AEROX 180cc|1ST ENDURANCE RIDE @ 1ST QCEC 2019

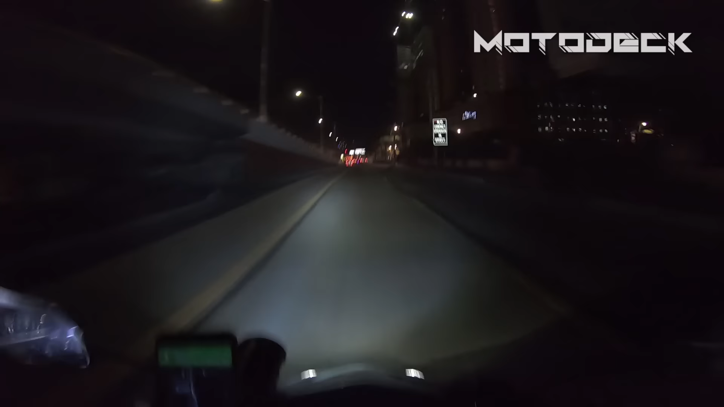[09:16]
Mga tropa, monumento na ako. 12-11. Pasok ka dyan, pre! Pasok sa U-turn. Sobrang birit niya.